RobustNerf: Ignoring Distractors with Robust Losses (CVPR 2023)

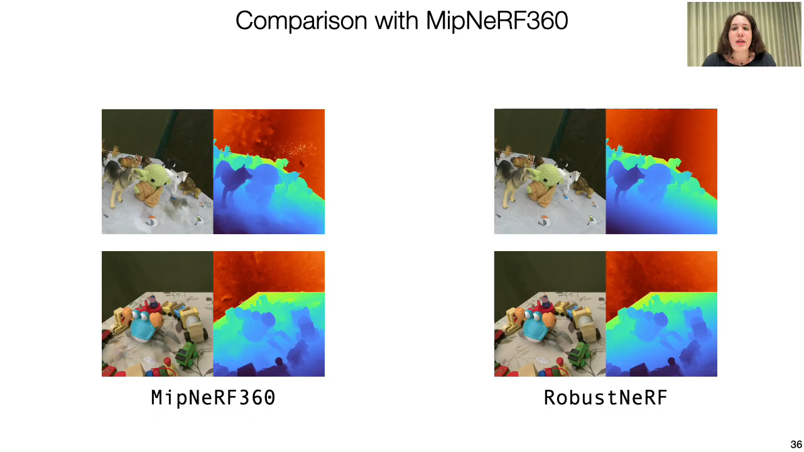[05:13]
Here we can see the renderings of RobustNERF on the right, alongside the rep map compared to MIPNERF 360 on the left.
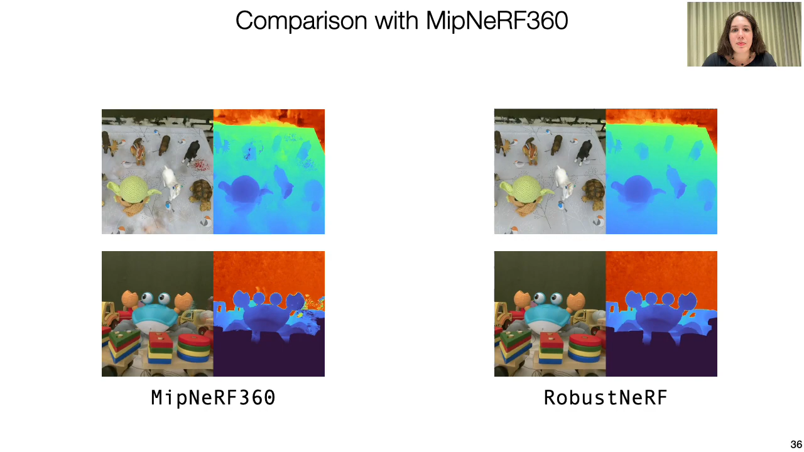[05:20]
RobustNERF is only a simple change in the loss